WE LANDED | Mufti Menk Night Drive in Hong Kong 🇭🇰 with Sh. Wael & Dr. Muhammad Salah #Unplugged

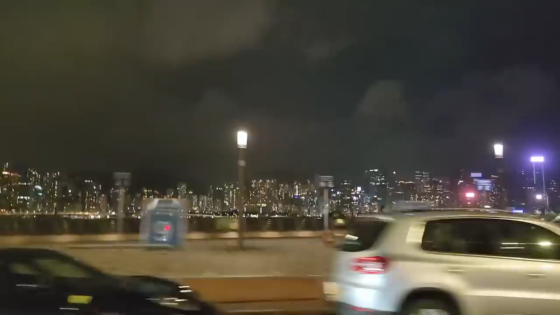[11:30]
Yes a bit earlier A bit earlier than this So we're planning to
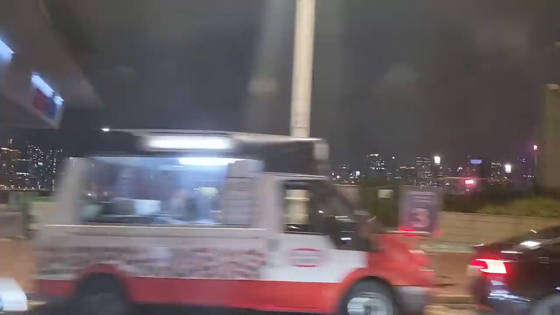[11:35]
go on a boat ride tomorrow Perhaps we might Inshallah That would be the real unplugged Yes Inshallah Inshallah So Inshallah We just arrived in Hong Kong And we You know staggered arrival But here we are
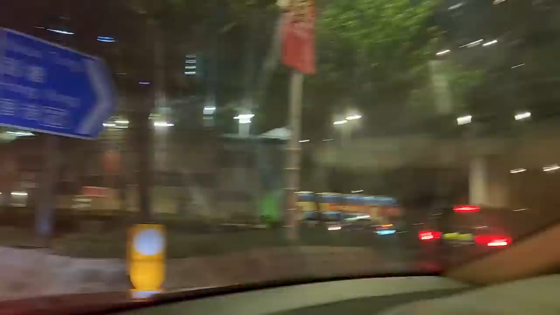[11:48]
Hunting for a place Inshallah We're going to have a quick bite And then we call it a night So Inshallah We look forward to seeing you guys again We thought we'd give you a quick update Of what's going on with our unplugged brothers Amen Barakallah fikum Assalamualaikum warahmatullahi wabarakatuh Walaikum warahmatullahi wabarakatuh